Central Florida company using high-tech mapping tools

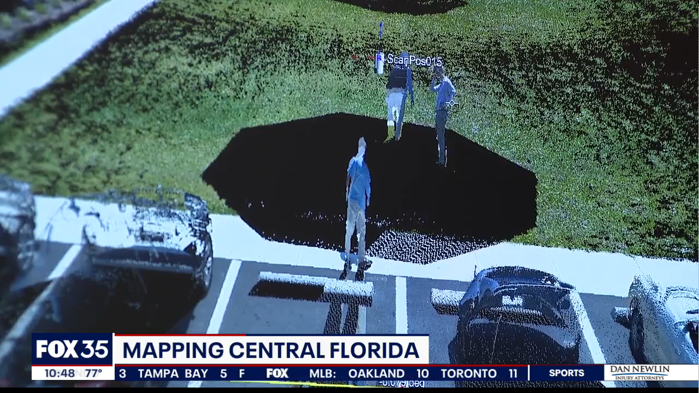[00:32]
The old 2D maps of yesteryear have been replaced with road recreations.